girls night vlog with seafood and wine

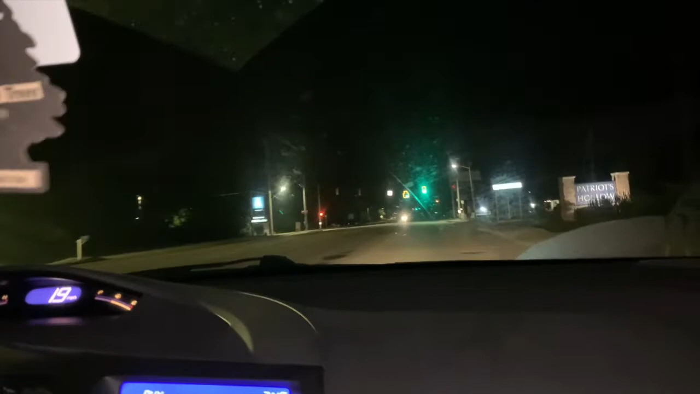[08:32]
She still got the windshield wipers on, though. I don't understand. Honey, where are you going? Y'all in the back? Yeah, yes.
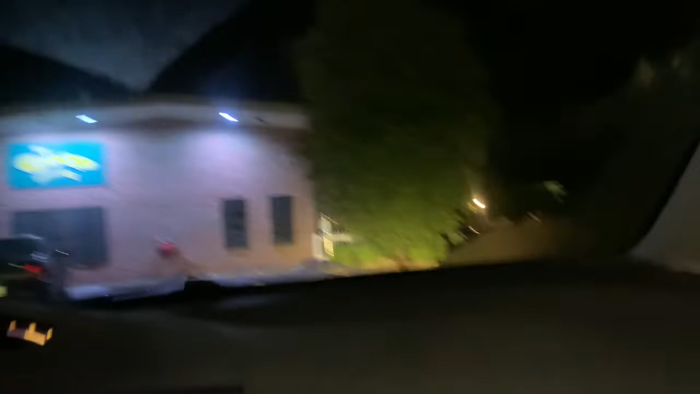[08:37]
Be careful about these rocks. I didn't know. Was it at? Yeah, you can't speed. Now people still leaving here.
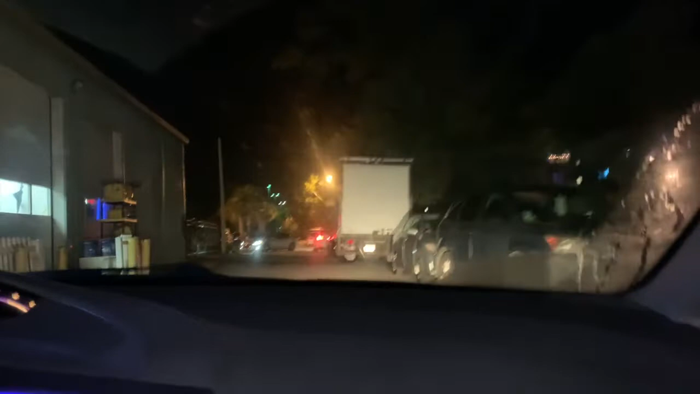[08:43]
The party is lit. It's lit over here. I didn't know it was at. Honestly, you could have let us out back. What's up? Not even. Be careful on the rocks, Jess.